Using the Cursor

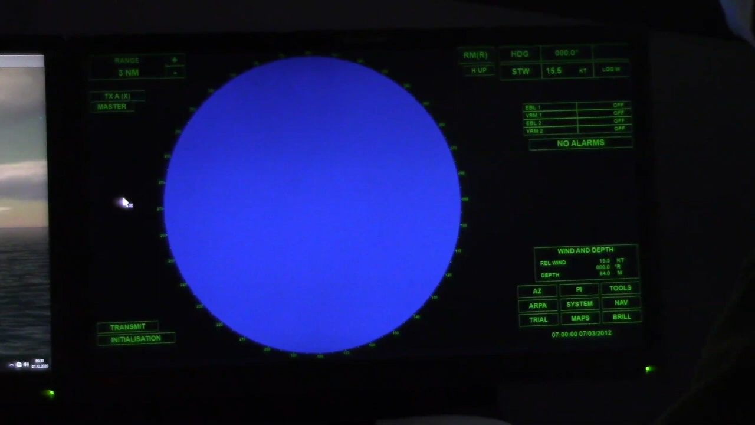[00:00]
point out that cursor right there notice it changes when you're in the radar scope or when you are out of the radar scope when you're in the radar scope it
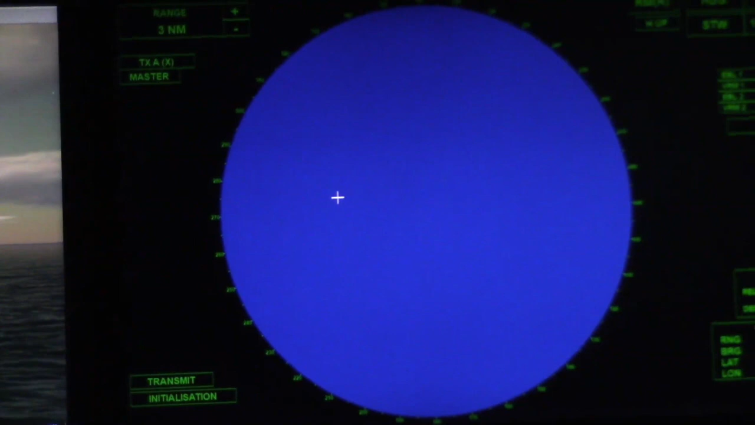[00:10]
turns to a crosshair and you'll use that for acquiring targets or selecting features that are on the scope itself and then when you get out of the black area here it
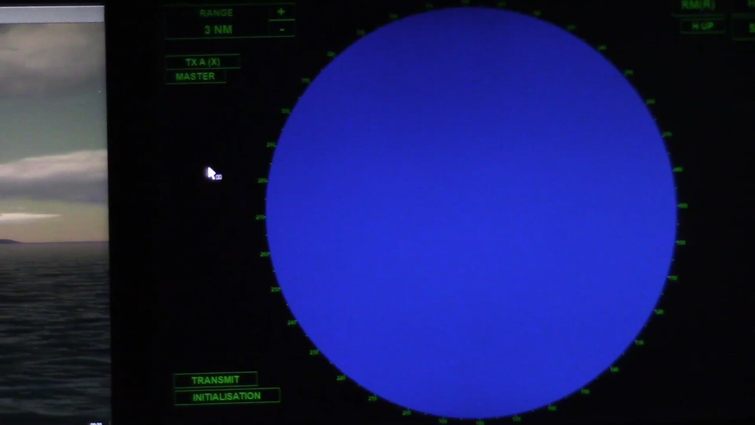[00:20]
turns into like a computer cursor and it's what you're going to use for
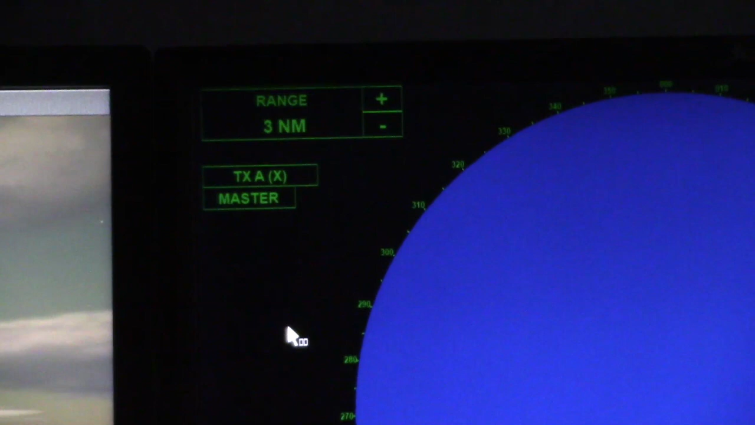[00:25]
selecting all the different features that are on the ARPA okay so one more thing before we get started let me point out to you actually let's go ahead and start the transmit right now we'll get things rolling here and
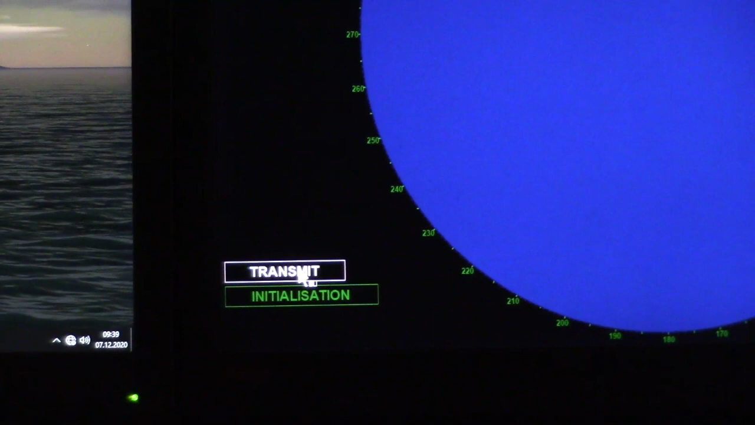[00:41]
notice that on this ARPA
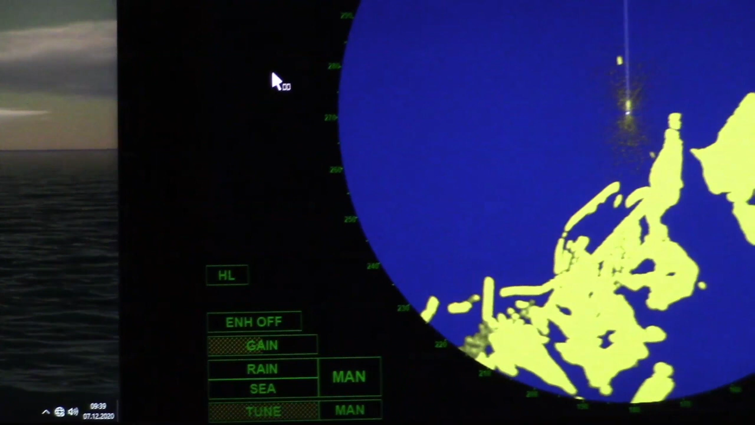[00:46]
I have the ability to change it from an x-band left click
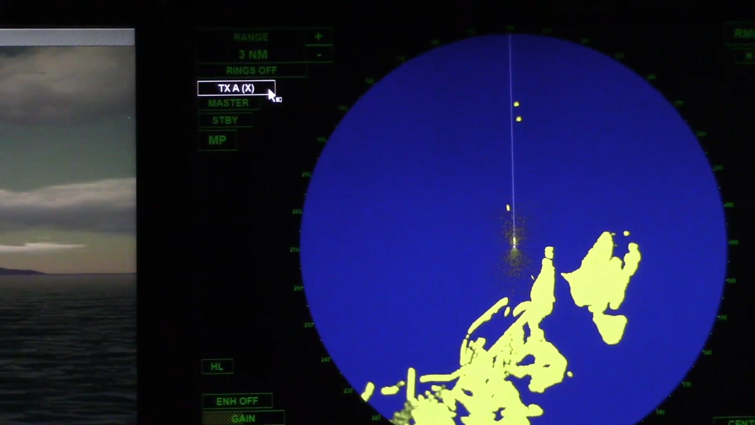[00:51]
to an s-band okay I can go either way 10 centimeter or three centimeter I think for this demonstration let's stick with an x-band
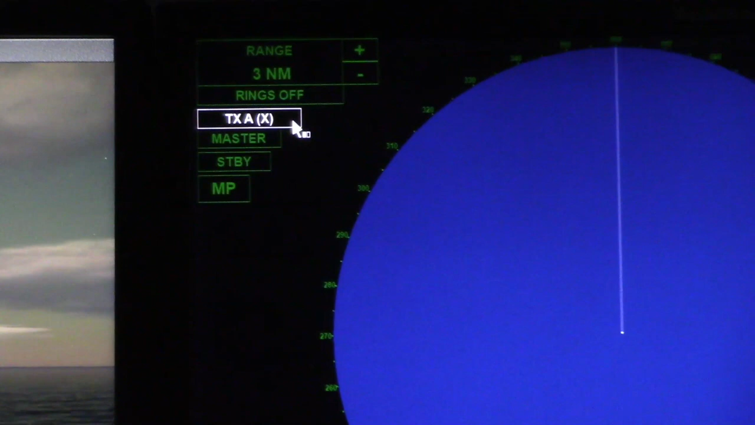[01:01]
and there's one more thing I'd like to point out to you let's take a look let's take a
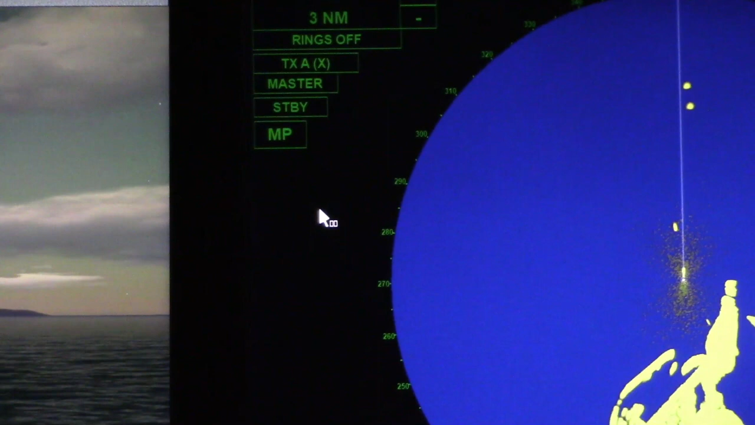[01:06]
sort of a close-up there of that cursor there yes so that cursor
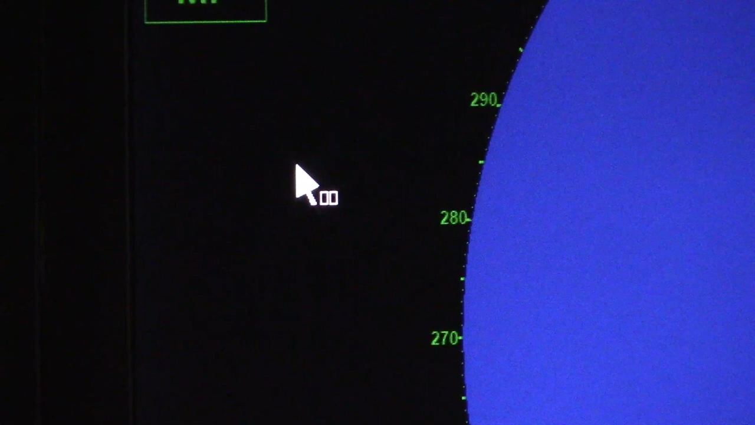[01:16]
notice the two little white boxes that are next to the cursor I'm going to point
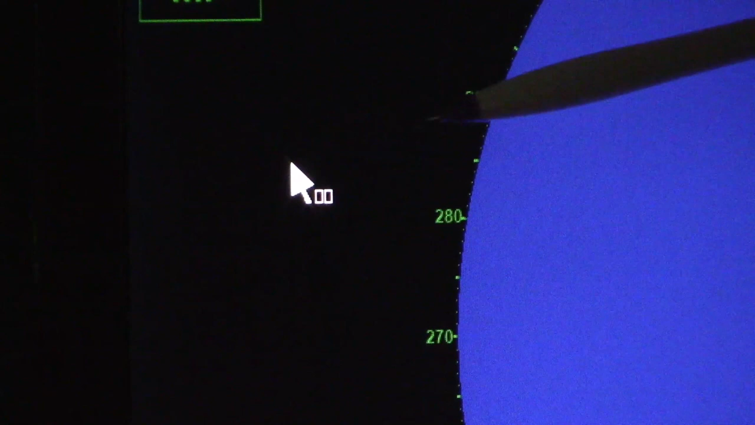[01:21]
out here these two little boxes here uh will light up depending on
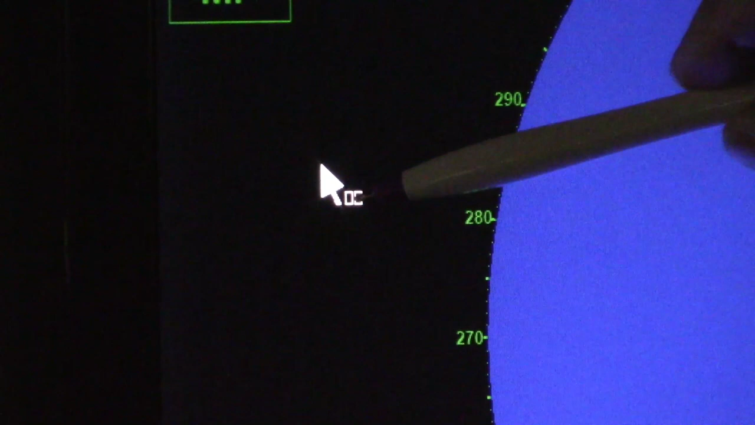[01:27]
they're they're going to tell you whether there is a left click option or a right click
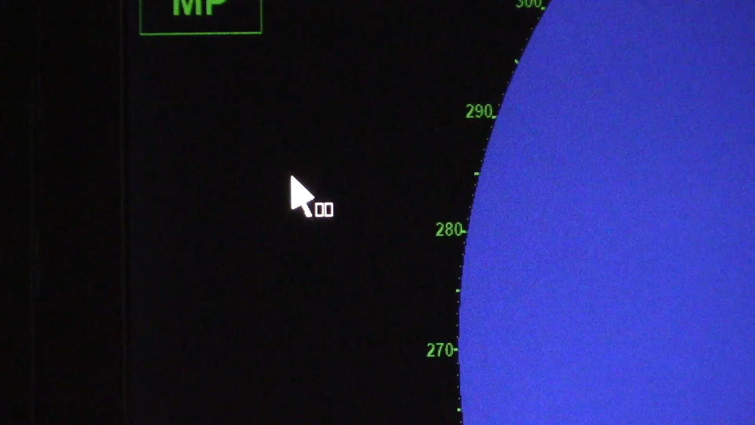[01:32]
option hidden under that menu so watch those boxes as I point
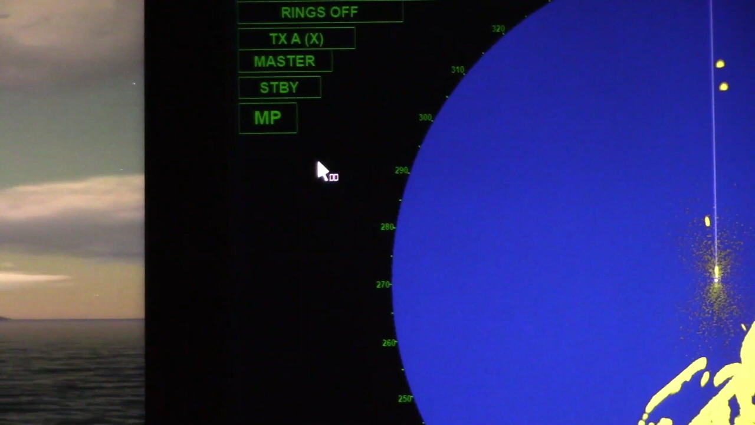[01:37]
to the standby button here notice that the left box lit up
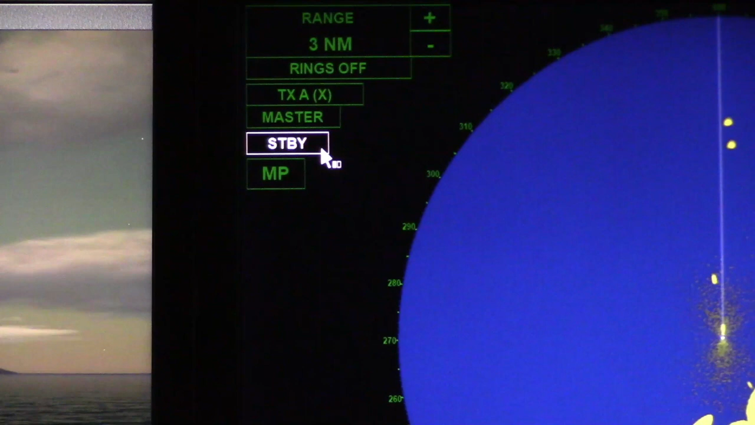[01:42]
telling you if you left click you're going to do something when I point to this box here notice that both of them lit up which is to
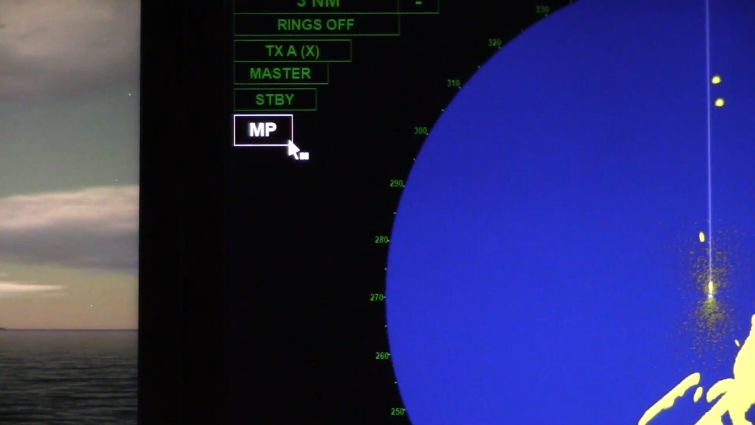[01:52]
say if I go I'm going to do a left click now and I have an effect
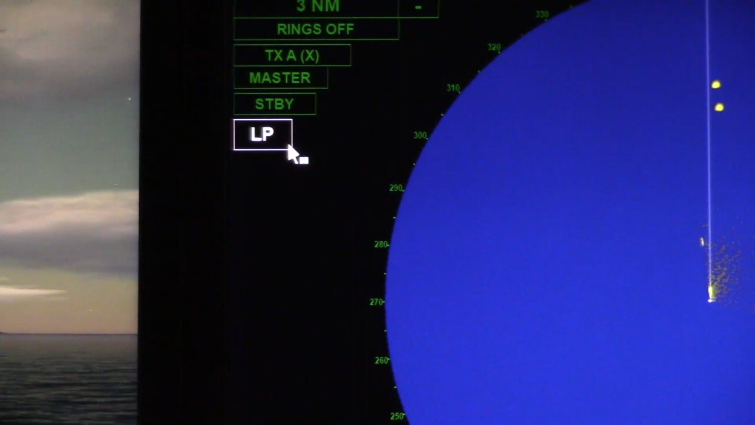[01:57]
I change it from media pulse to long pulse but I could also do a right click that other
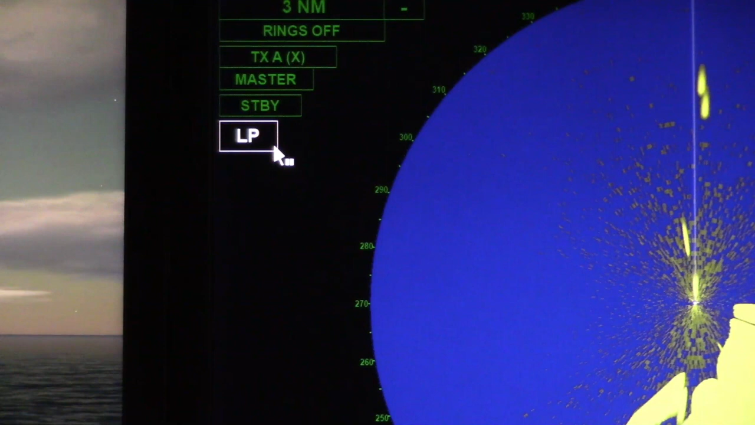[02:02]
white box is telling me here's a right click that opens up a new menu so whenever you're left click there now I've selected short
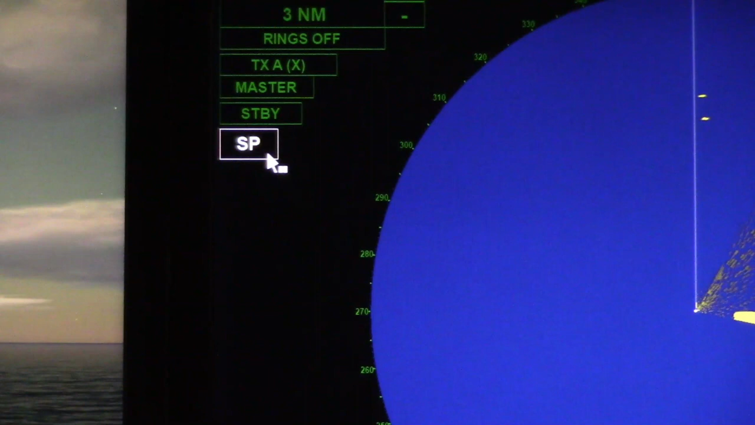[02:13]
pulse left click again medium pulse etc so whenever you're hunting for something if
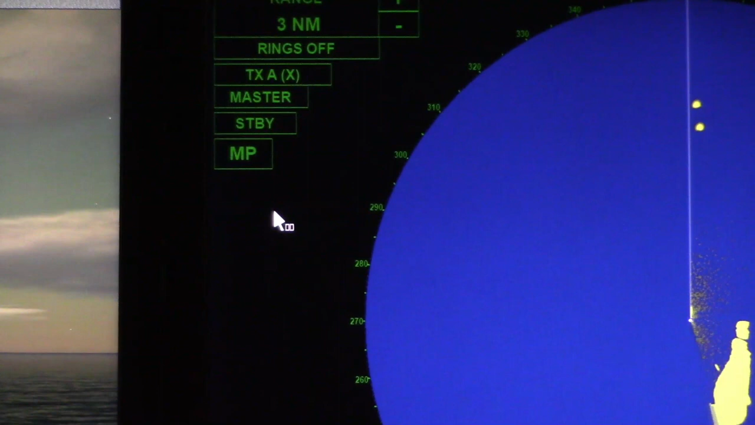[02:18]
you can't find something in a menu it's worth paying attention to those little white boxes and
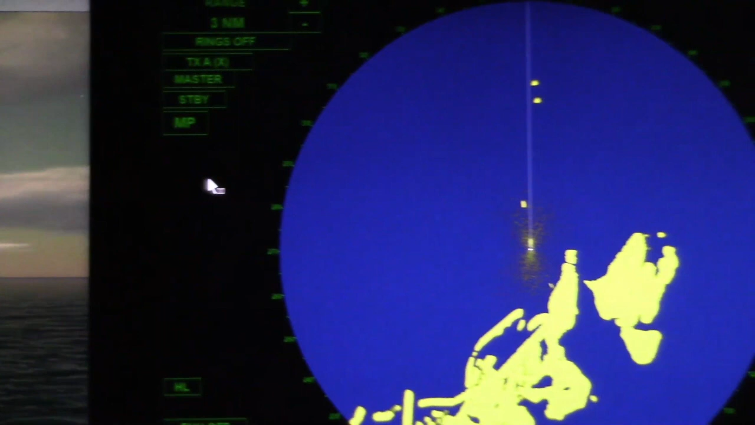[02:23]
saying oh there's something hidden here if I do a right click I'll find out what it is